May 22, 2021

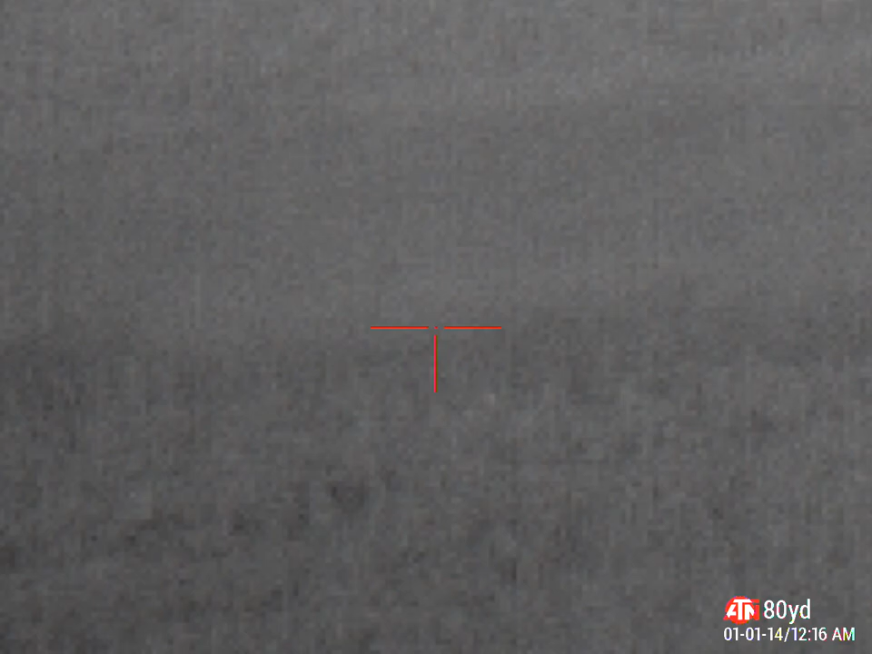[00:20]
Oh, I just seen that deer around. Are you good? Yeah.
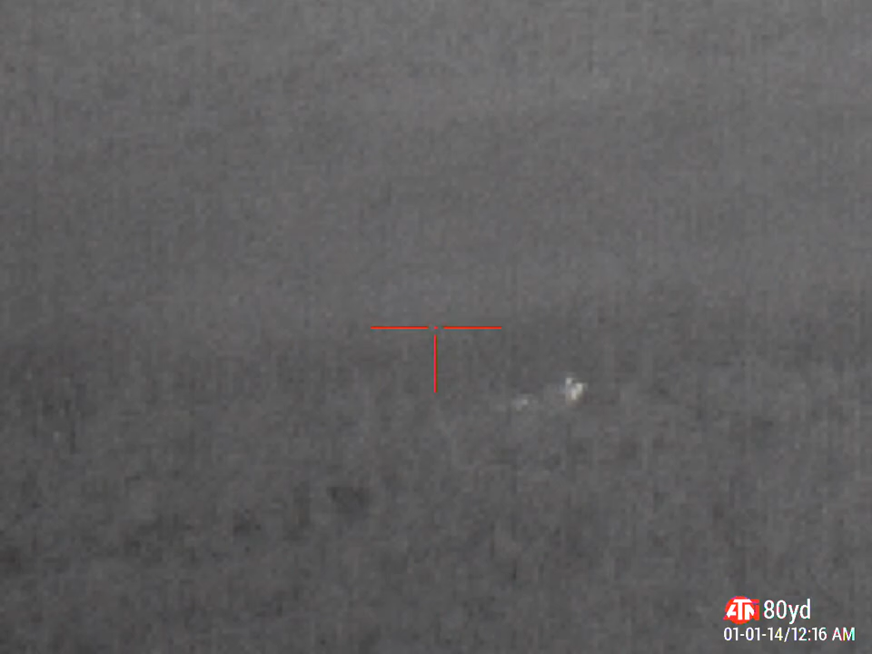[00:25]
Good job, good job. There's two deer quite out on the hill. Where's your dog laying?